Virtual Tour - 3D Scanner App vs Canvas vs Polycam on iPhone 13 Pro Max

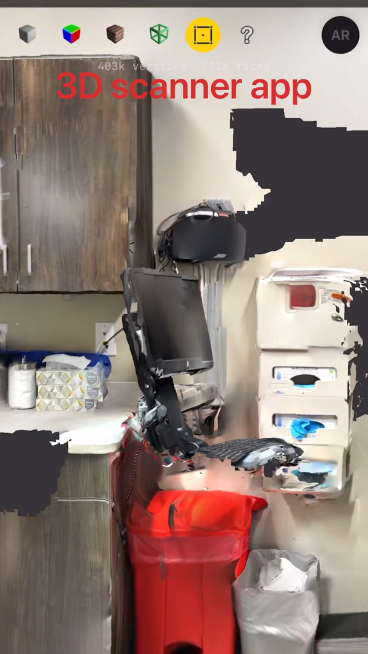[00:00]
so today we're going to be looking at three different 3d scanning apps i
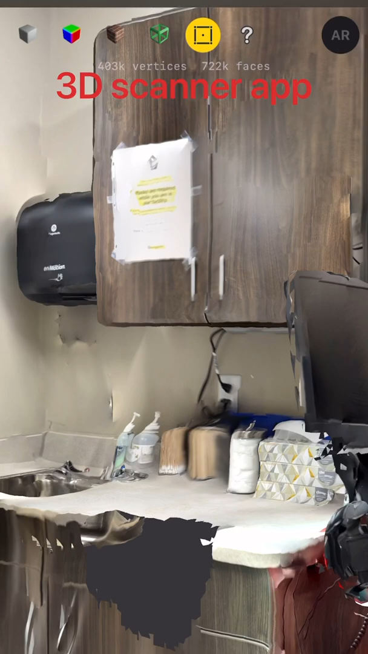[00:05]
was bored in the doctor's office so i figured it'd be a good spot as any to take some samples
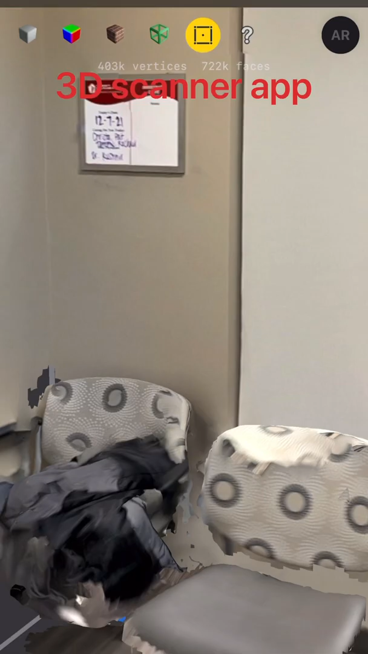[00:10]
so what you're looking at is the results of those three different scans
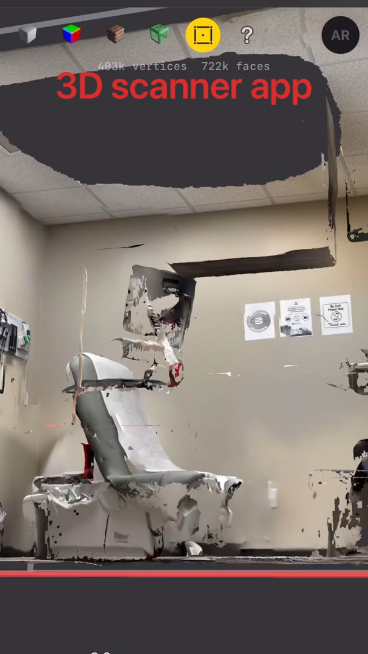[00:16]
from three different apps the first one we're going to be looking at is the 3d scanner app
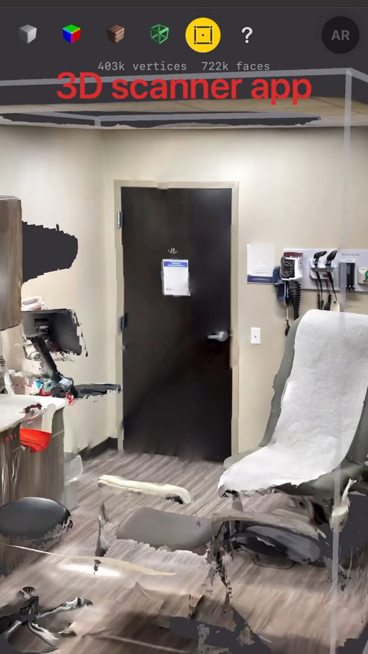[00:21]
and i'll admit that this video is poor quality poor editing and all that but i don't make
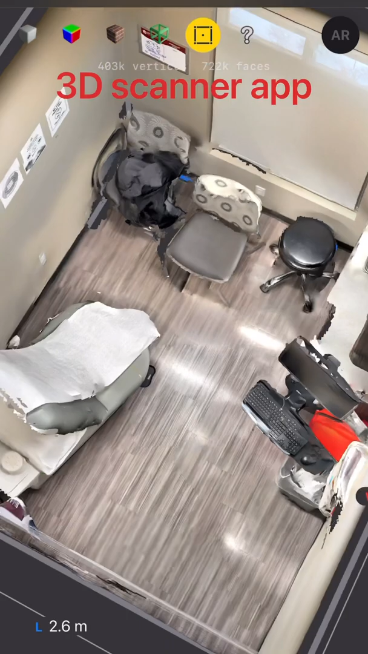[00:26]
a lot of videos and this one was more for personal reference and i figured other people might appreciate the comparison between the three
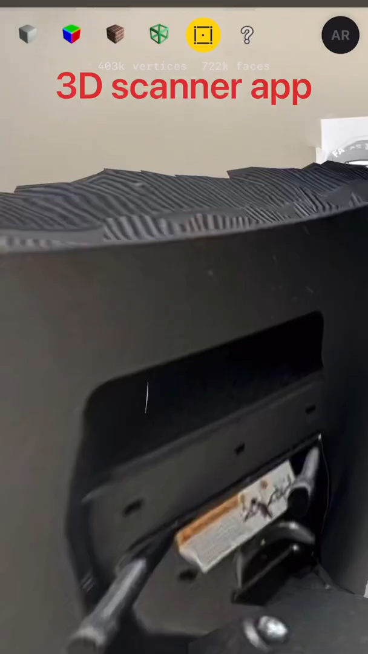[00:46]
see a lot of the details really come in on the text of the pictures
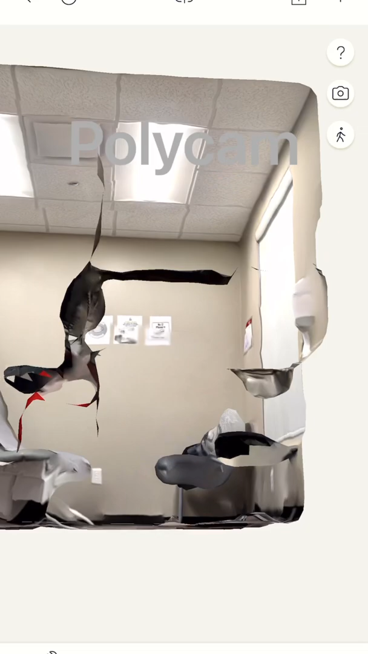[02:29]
still some alignment issues not quite as good as 3d scanner app